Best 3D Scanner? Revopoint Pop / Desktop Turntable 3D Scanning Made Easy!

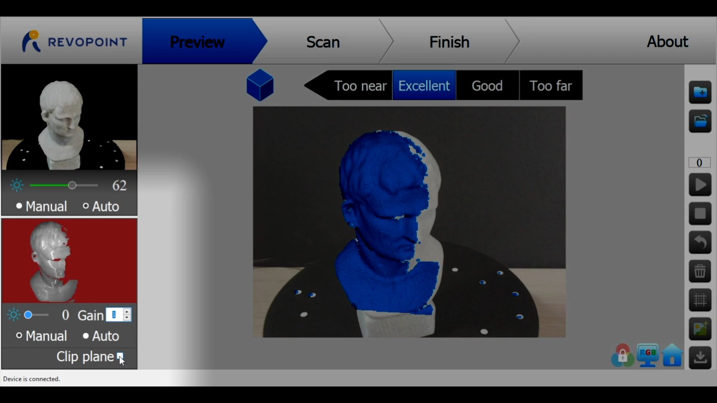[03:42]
This shows you what the infrared scanners are seeing and there's a couple of small tweaks you can do here to get some really great results. Right off the bat one of the most impactful changes you can make is adjusting the gain of the scanner. So this changes the sensitivity of the camera. Adjusting the gain higher is going to pick up more light but it looks a little bit more washed out.
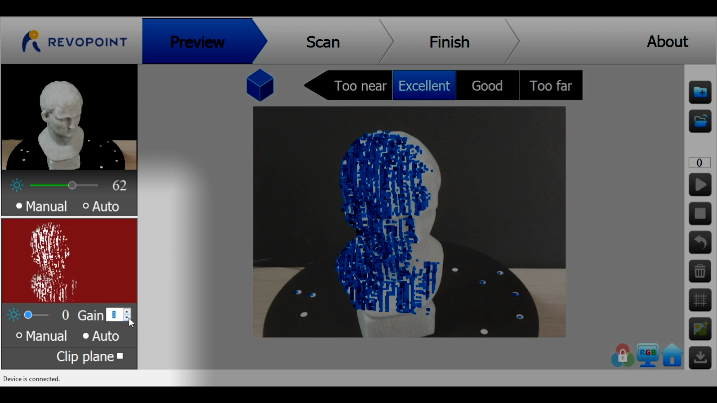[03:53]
You can also increase the intensity of the projector using this slider to the left. Depending on your lighting this can take a little bit of practice to get dialed in and ideally what you're looking for is a model that doesn't look washed out but has full coverage from that infrared projector.
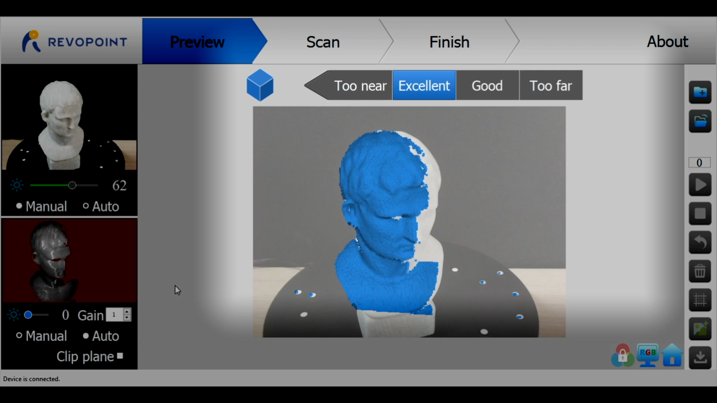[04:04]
The middle panel can also indicate if the scanner is too close or too far from the object.
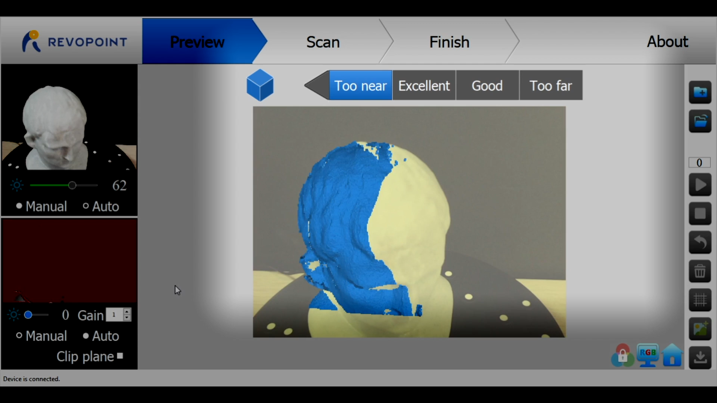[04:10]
Ideally you'll stay in the excellent range and the entire screen will remain untinted. If you start to move too far away it tints yellow and red and it does the same for too near.
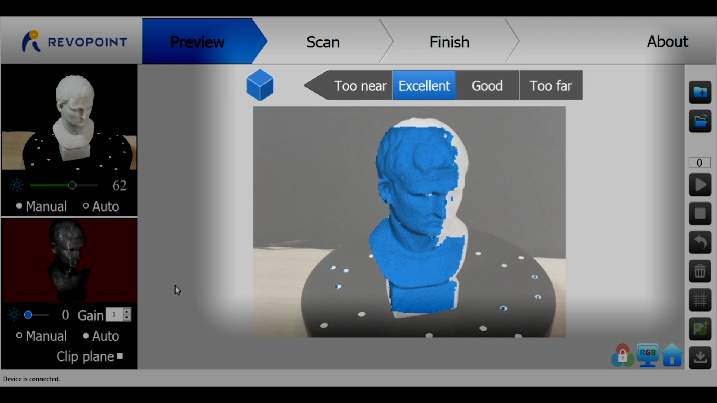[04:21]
Once the brightness has been adjusted, the gain has been adjusted, and the model is positioned, you're ready for your first scan. The test model that Revapoint included with the pop is ideal for your first ever 3D scan.
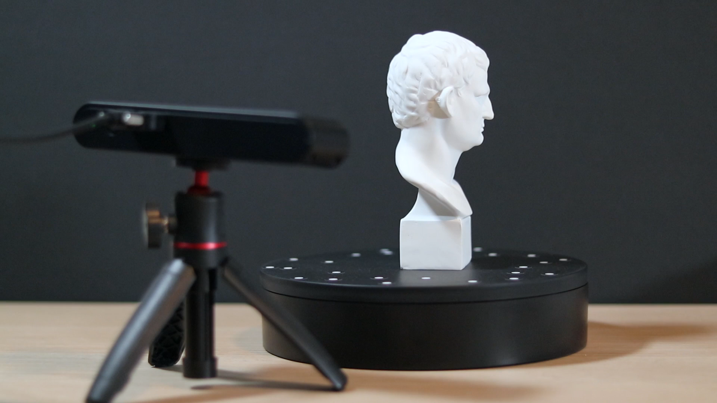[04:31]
It doesn't have a reflective surface and it doesn't have a lot of super sharp detail so it's pretty easy to capture especially if it's placed on the turntable. It fits entirely within the bounding box of the scanner so you can see we got everything except the top of the head by rotating it around on the turntable,
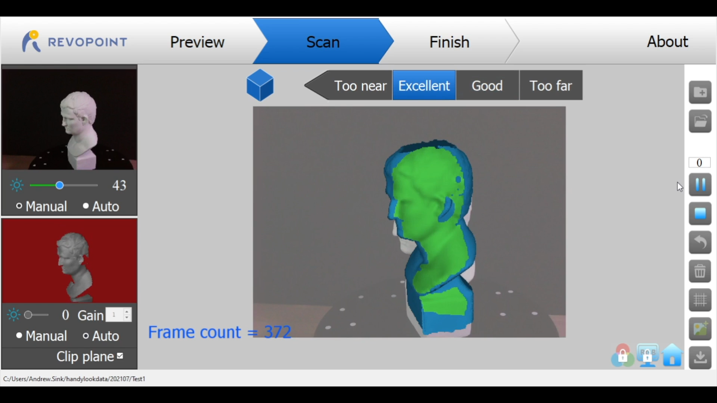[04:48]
and after getting complete coverage I just manually lifted up the pop so I could scan the top of the head.
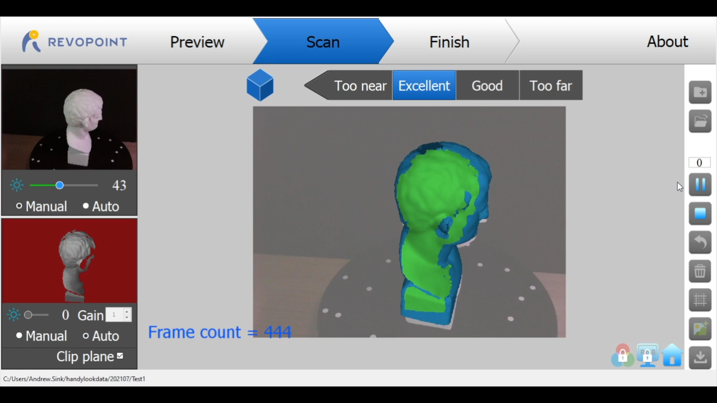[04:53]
It takes a little bit of practice to get this process down. You have to hold the scanner very steady as the model is turning on the turntable to fill in the back of the head while keeping the entire model in view.
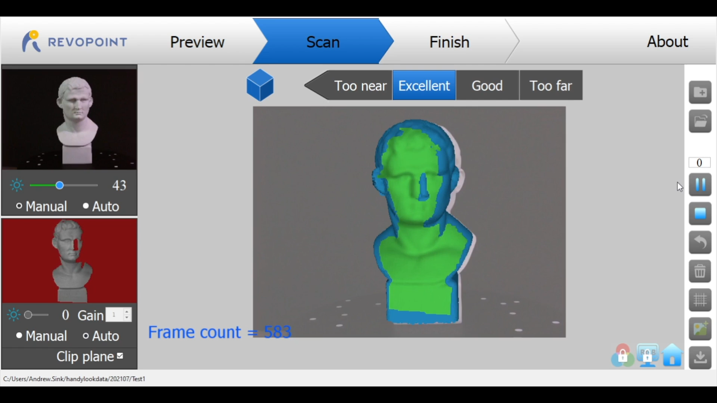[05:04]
Once the scan is complete, Revapoint will show you what the point cloud data looks like. So these are all the points of the model.
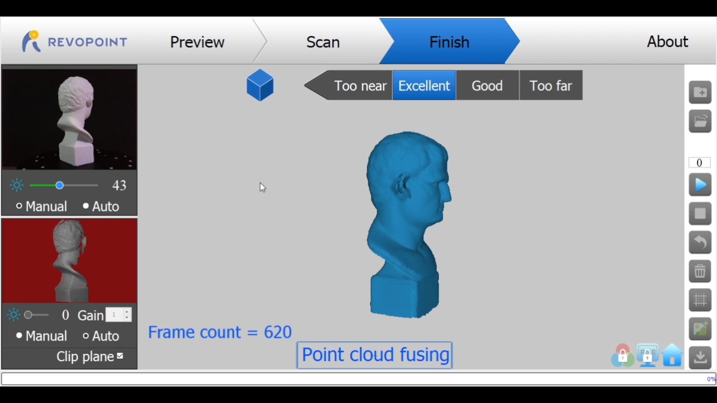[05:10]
This isn't necessarily what the mesh is going to look like. So it can look a little bit sloppy and you'll see here one of the ears is missing a little bit of information. Under the nose looks a little bit sloppy too and that's okay.
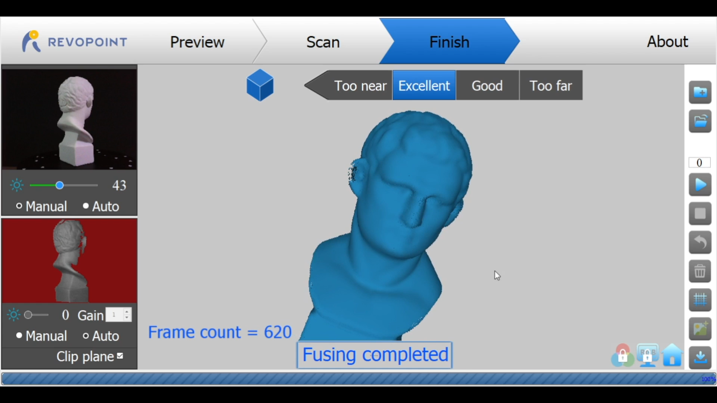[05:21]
From here what we're going to do is build the mesh and once the mesh is built the model looks 10 times better. We can see we've got all that data for the ear, the nose, the base of the model. Everything looks really sharp and so this is a pretty good first scan. The mesh looks really clean. There's not a lot of noise or areas where there is missing geometry.
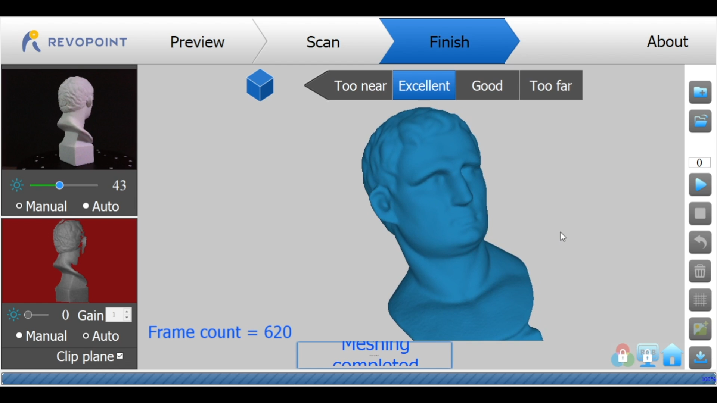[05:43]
Everything looks like it worked pretty well so I'm happy with this mesh but if we're going to 3d print it we need to make it a watertight solid.
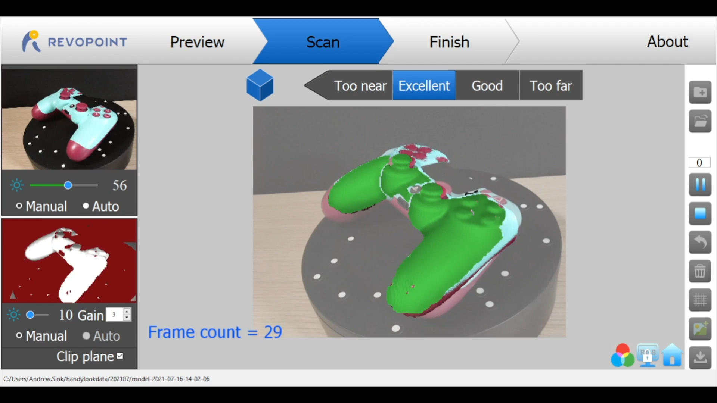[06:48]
Flipping a model over on its side or on its back you get all kinds of tracking errors and what the Revapoint pop software does is it lets you scan the model,
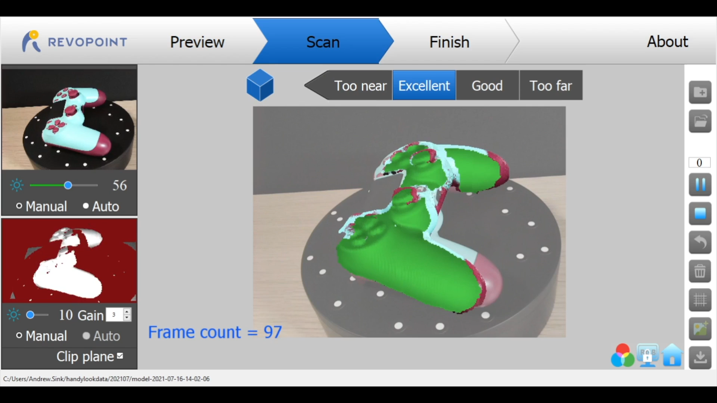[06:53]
pause the scan, reposition it, and then resume.
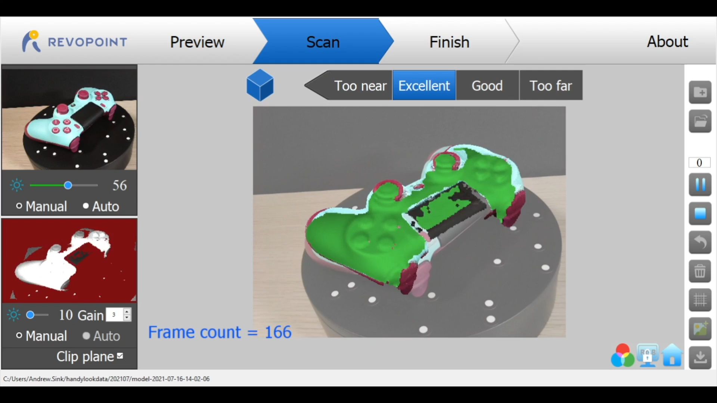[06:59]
The only downside here is sometimes it doesn't lock the model together and you get these initial mistrack errors and then it snaps into place. What would really make this powerful is the ability to pause the print and then manually rotate the scanned model so you can reposition it before resuming the scan.
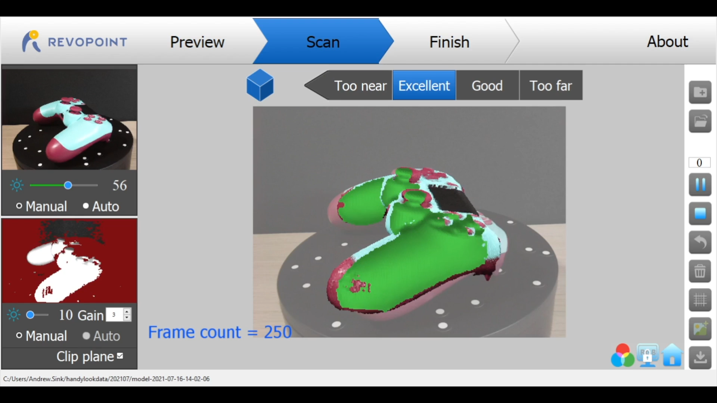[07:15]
It would prevent a lot of these mistrack errors that happen right when you resume.